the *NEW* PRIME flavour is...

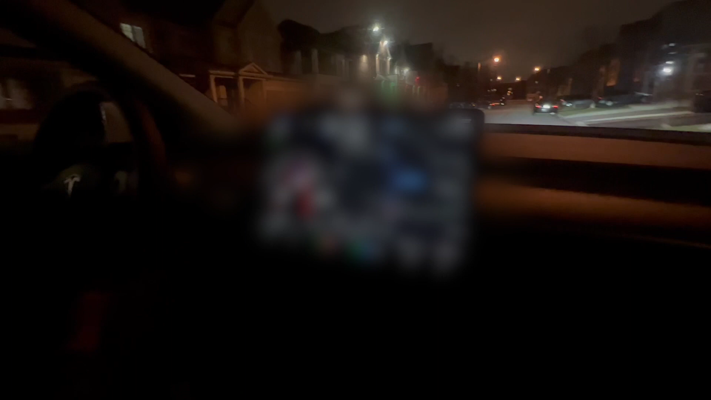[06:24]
shit what the fuck yo it's driving by itself what the fuck like y'all not doing shit right now bro wait wait wait wait yo what the fuck